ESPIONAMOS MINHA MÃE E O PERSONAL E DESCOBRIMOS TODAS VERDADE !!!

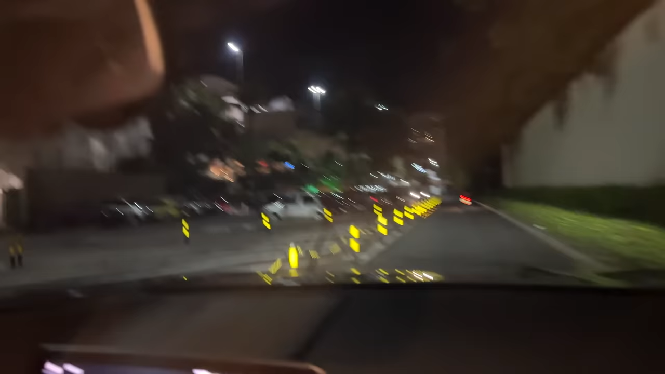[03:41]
A gente precisa encontrar esse carro de novo. Tá. Pessoal, a gente conseguiu encontrar de novo. Tava, tipo, mais na nossa frente. Mas a gente saiu do shopping juntos. E a gente vai seguir pra ver onde é que isso vai... Onde é que vão parar. Esse é o caminho da nossa casa, pai? Você sabe dizer? É. É o caminho da nossa casa. Pode ser que eles tão indo pra casa, Rony. Porque tem que pegar retorno? Tem que fazer alguma coisa? E onde é que é o retorno? É ali na frente, ó. Ele armou a certa. Então a gente pode ver. Se ele pegar o retorno...
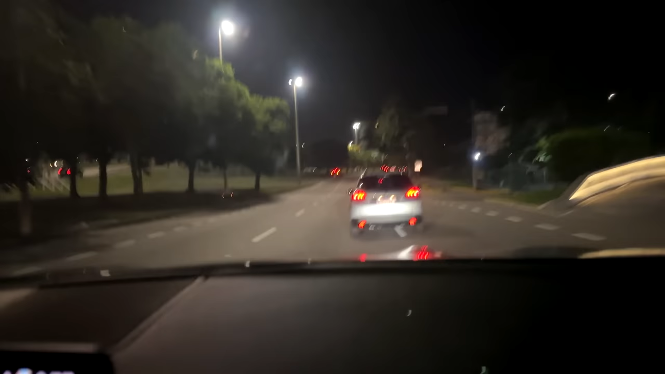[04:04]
Eu acho que ele tá indo pra casa, Rony. Você acha, pai? Sim.
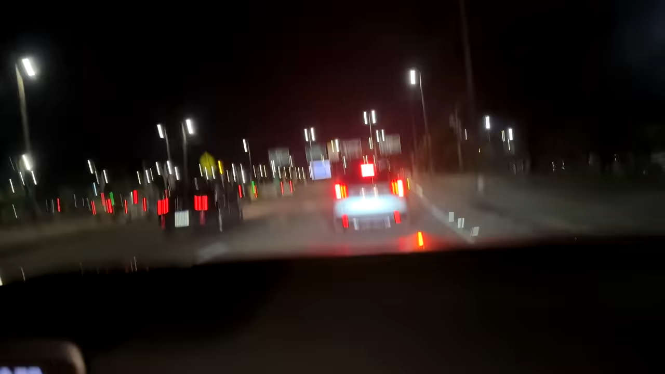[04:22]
Mas se eles não forem pra lugar nenhum, eles tão indo pra casa... Não, Rony, eles já foram. A gente espionou eles todo o tempo. Não tava acontecendo nada. Aqui é a nossa casa? É o caminho? É o caminho. É a nossa casa. Tem certeza, pai? Sim. Eu não reconheci esse caminho, não. Aqui, quando tu virar à esquerda, tu vai à direita. Mas e onde é que é o retorno? Não tem resíduo? Não, já é esse retorno. Do shopping pra nossa casa. Entendeu? Entendi. Ó, ele ligou a seta pra direita.
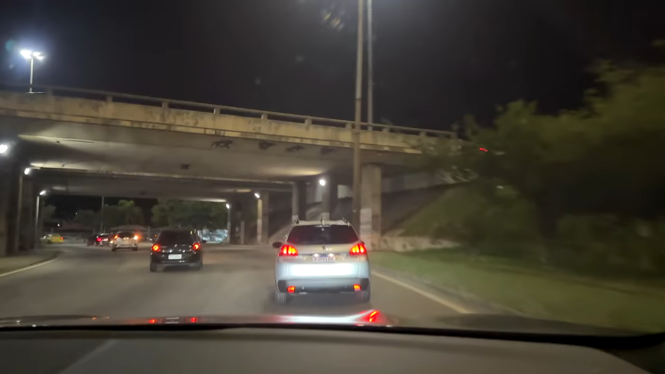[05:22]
Tá indo no sentido shopping de novo. Entendeu? Meu Deus, gente. Gente, eu não sei o que que tá acontecendo, pai. Ó. Sério, gente. Eu tô desesperada. Não acredito. Minha mãe não faria uma coisa dessas. Entende, pai?
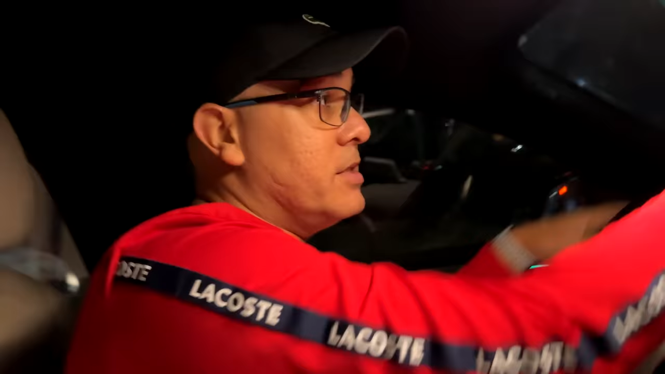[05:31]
Mas você não tá vendo, Roy? Eu sei, pai.
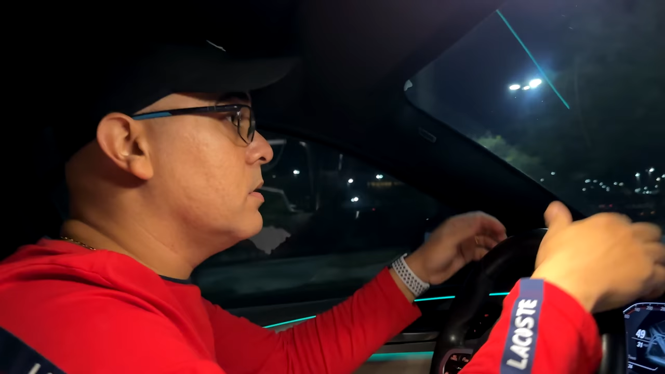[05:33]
Mas não sei. Você não tá acreditando vendo? É isso? Não, pai. Ó, botou a seta sentido praia.
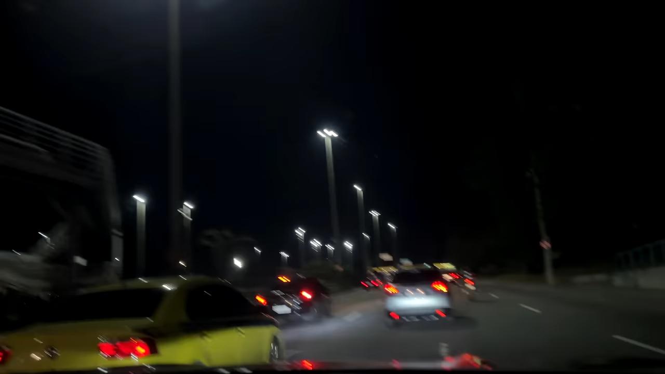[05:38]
Como assim? Sentido praia, gente? Sentido praia, ó. Botou a seta pra cá sentido praia. Pai, vamos continuar seguindo eles.
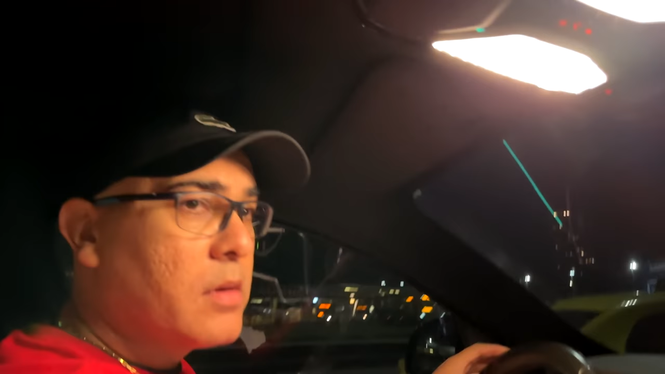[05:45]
Se eles estiverem indo, tipo, próximo de... Não sei quando eles estiverem parando ou em algum lugar que a gente já entenda melhor o que eles estão tentando fazer, a gente volta com eles. Pode ser? Tá bom. Vou ficar aqui na corra deles. Ó, já tem um tempo já que a gente tá andando aqui na orla da praia, né, pai?
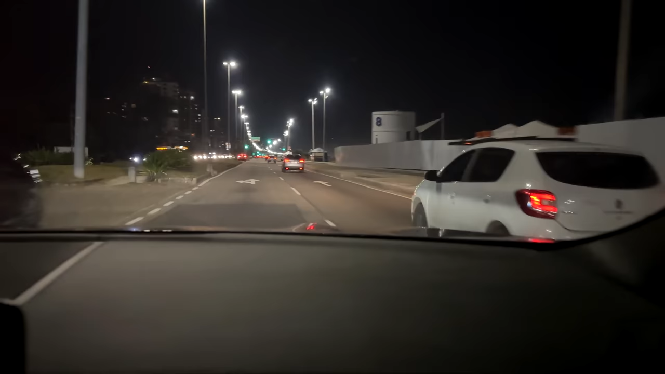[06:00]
Sim. E eles tão ali, ó. Tão ali na frente. Tão indo pela praia. E a gente não sabe o que que tá acontecendo. Por que que eles tão na praia? O que que eles tão fazendo? Eles tão andando tanto tempo na praia assim, mano. Pois é. Será que eles tão indo pra casa do Grandão? Entendeu? Não sei.
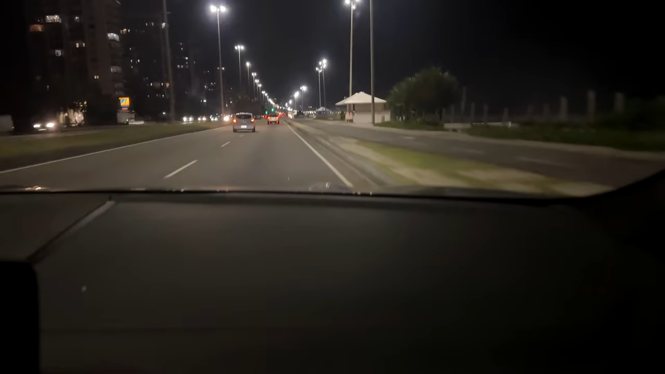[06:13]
Porque eu não sei onde o Grandão mora, pai. A gente tomar um café, sei lá, lá. Vai fazer o quê? Água de coco? Essa hora nem tá aberta a coisa. Meu Deus, gente. O telefone até caiu, pai. Sério, gente. Eu tô muito nervosa, pai. Vai mais perto, pai. Imagina aí. Você não tá com medo de perder? Não. Eu não vou perder. Meu Deus, gente. Meu Deus. Eu não quero que eles vejam que a gente tá seguindo, entendeu? E aí, pai? O que que eles tão fazendo? Onde é que eles vão parar? Eles vão parar aqui? Eu não sei. Como é que eu vou saber agora? Pai, eu não sei, pai. Eu tô nervosa aqui, pai. O que eu tô fazendo é seguir.
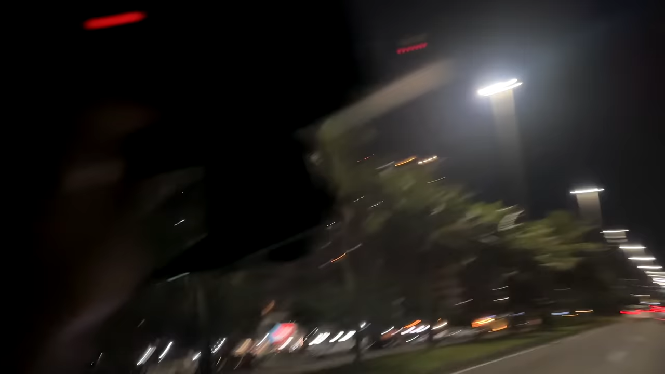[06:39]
Entendeu? É seguir eles. Ai, tudo bem, pai. Mas aí... Você acha que eu tô nervoso? A Ana tá num carro com um carro que eu nem conheço. Entendeu? Tá, pai. Meu Deus, gente.
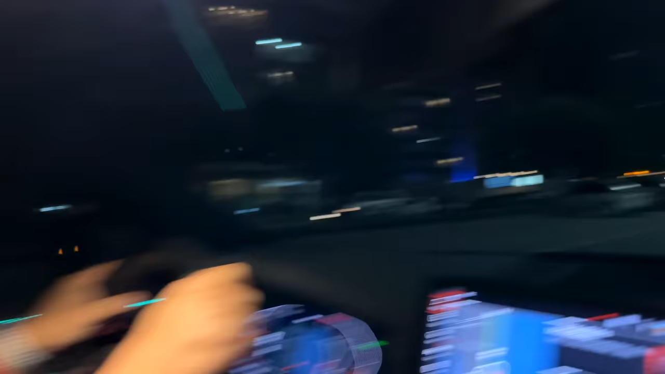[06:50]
Vou dar uma certa. Vai parar, pai?
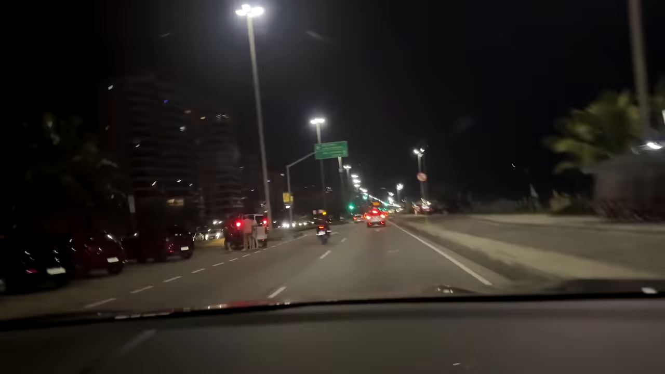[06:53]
Pai, ligou o alerta. Vai parar. Pai, faz igual. Faz igual, pai. Isso. Faz igual. Ué, mas não para nunca. Vai parar. Não para nunca. Gente. Tão saindo. Gente, eles tão saindo. Pai, não chega mais perto. Não chega mais perto. É minha mãe.
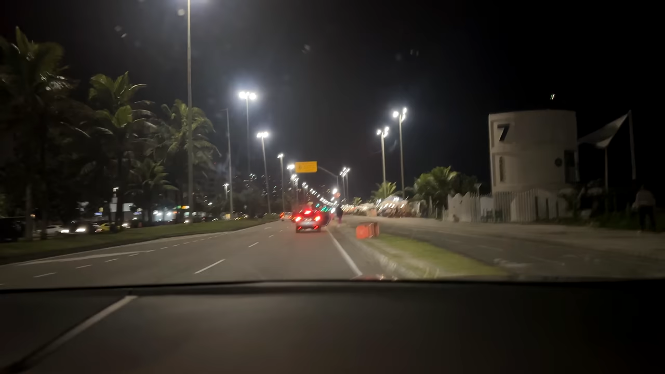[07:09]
Gente, é minha mãe. É minha mãe. É minha mãe. E ele também. O grandão também. Ele venceu.
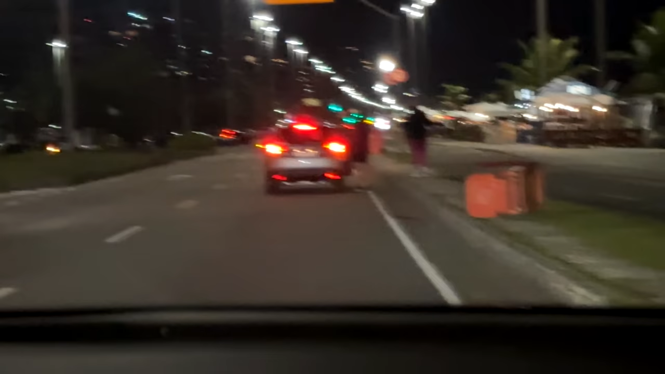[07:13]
Acho que eles vão pro quiosque. Gente. Olha só. Tá vendo? Pai, a gente tem que arrumar um lugar pra parar o carro, pra flagrar eles. Sim. Calma aí, gente.